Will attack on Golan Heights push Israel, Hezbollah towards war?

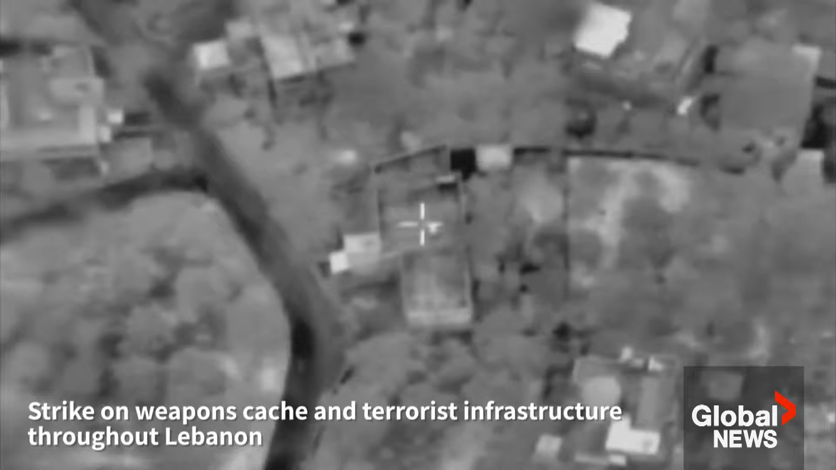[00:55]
Israel says it struck back at Hezbollah targets deep inside Lebanon,
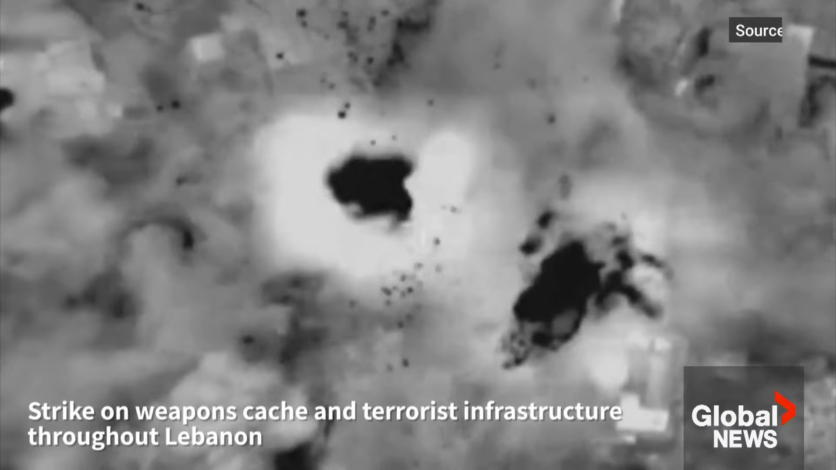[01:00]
continuing an exchange of fire that began on October 8th last year.